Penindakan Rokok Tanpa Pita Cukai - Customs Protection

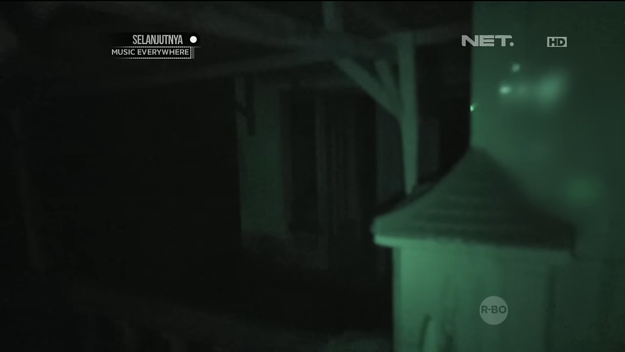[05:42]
Jangan lancat di situ. Jangan lancat di situ. Ini rumah sebelahnya. Ini rumah sebelahnya. Oh, udah, dah kenipan. Ini rumah sebelahnya. Ini rumah sebelahnya.
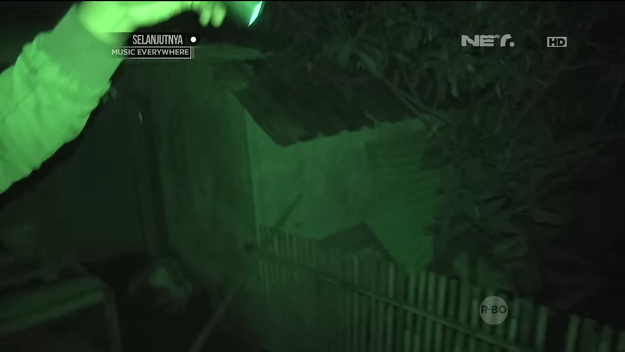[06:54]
Ini dikira rumah yang sebelah tapi nyambung dia.
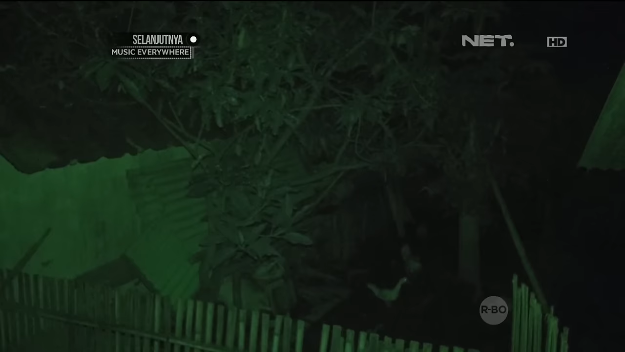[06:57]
Ya, antar rumah di sini rata-rata nyambung.